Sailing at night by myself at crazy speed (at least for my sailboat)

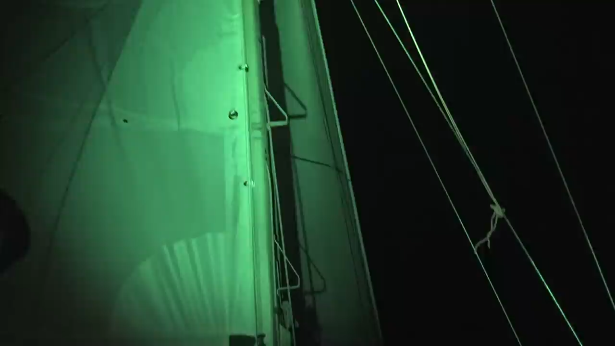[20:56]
In the end, Karl reached a new record speed that night, doing 9.2 knots.
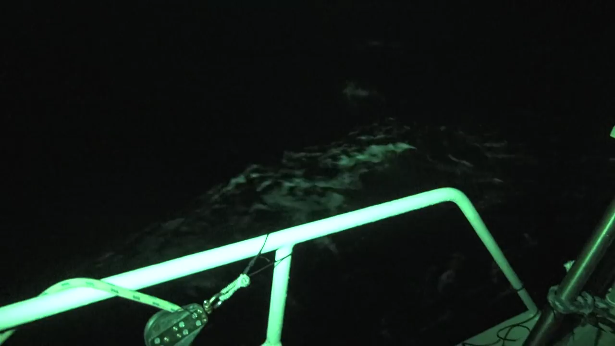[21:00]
The wind had freshened up quite a bit, and the currents before Punta Mala were just insane, which caused quite the roller coaster ride.
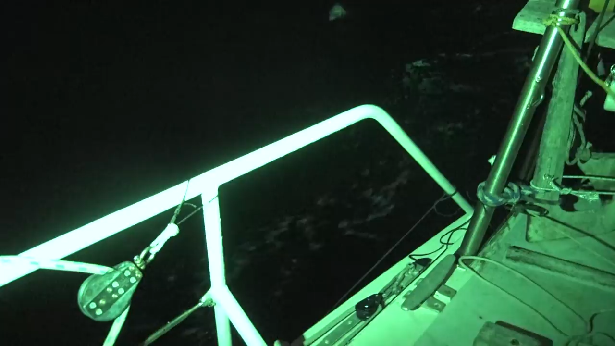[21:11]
But we made it safely through the night, covering some decent ground towards our next anchorage, just south of Isla Coima. But more about that soon.